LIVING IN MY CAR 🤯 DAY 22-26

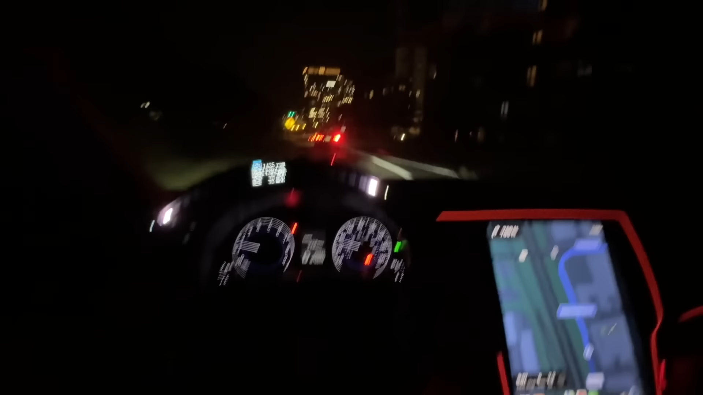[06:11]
Look at the pink lights on and shit.
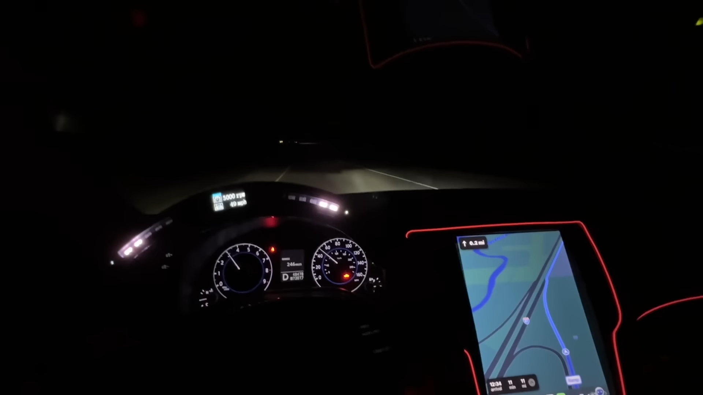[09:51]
Get chill, bro. It's not gonna go the same way. Oh, look at these folks, man. Caught up in some bullshit. That's two officers right there.
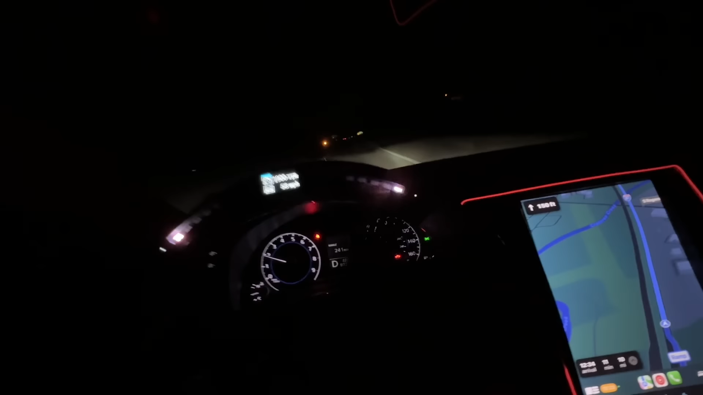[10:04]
But yeah, man, we definitely trying to stay clear of these officers, man. So we just finna cruise to this spot.
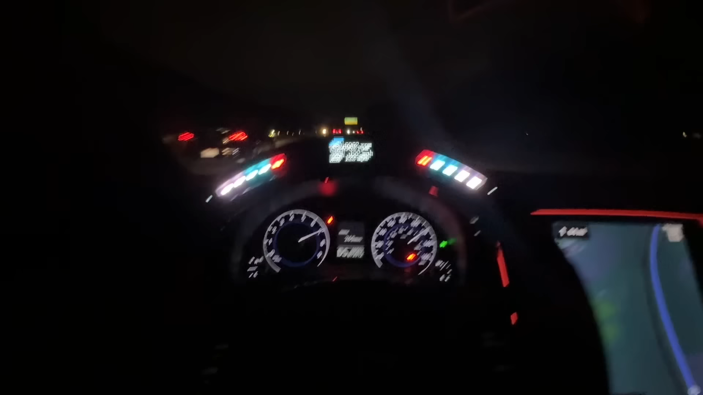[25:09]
Damn. I was gonna cut through, but that other car was tripping, bro. No, he was in that. I was gonna cut through that other lane, but that other car was tripping, bro. That nigga was in both lanes.
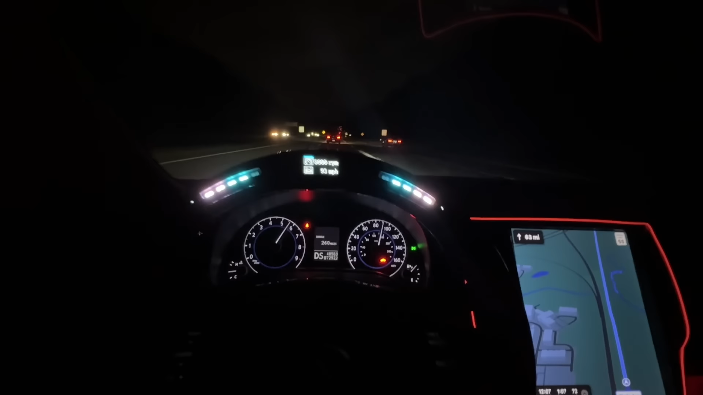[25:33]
Not shit fast, though. It seems like a charger up there that almost slowed down a little bit. Oh, that's Durango. That's Durango.
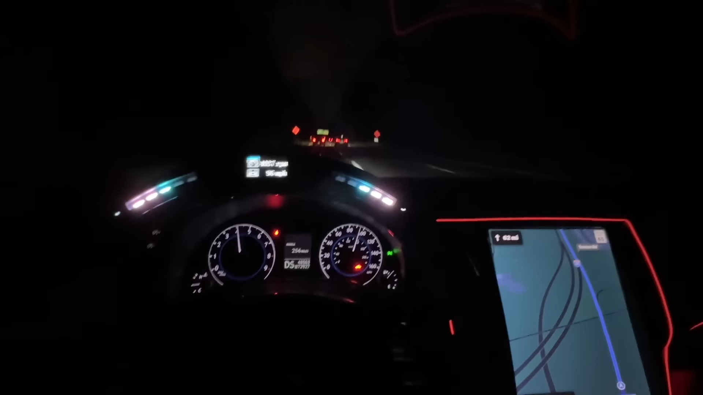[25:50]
He got underglow on his shit. That's another Jeep. That shit. Bro, I need these brakes, bro. These brakes killing me, bro. My brakes is in no shape right now. Little, like, he joining in. Oh, yeah. Oh, yeah. Yo. Big fan shit, man. He got that underglow. I ain't never seen that shit.
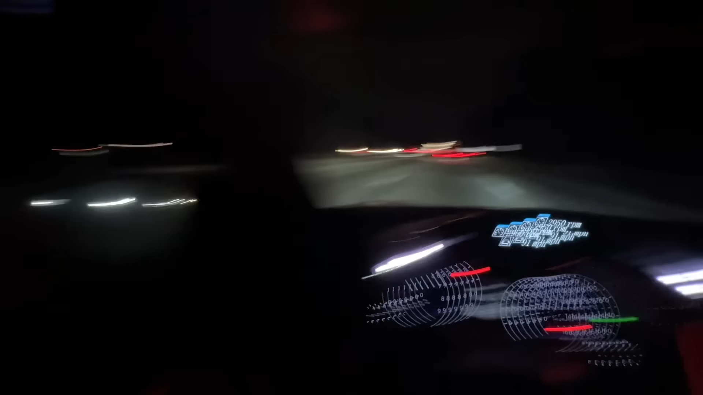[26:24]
We got a fan right there. Fan right there. Oh, yeah. He trying to go crazy.